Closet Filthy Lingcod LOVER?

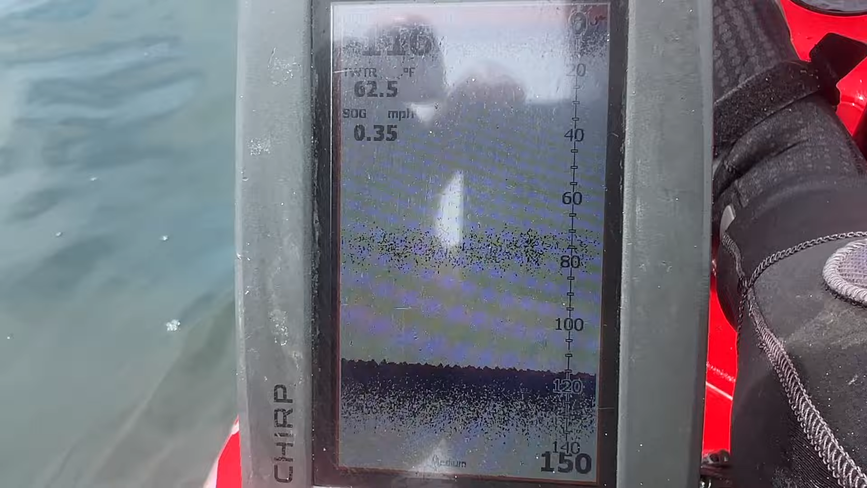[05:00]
On screen: water 62.5°F, speed 0.35 mph
So in case you guys want to know how squid looks like on a fish finder, that's all them right there. Between 60 to 80, they're floating on top right now.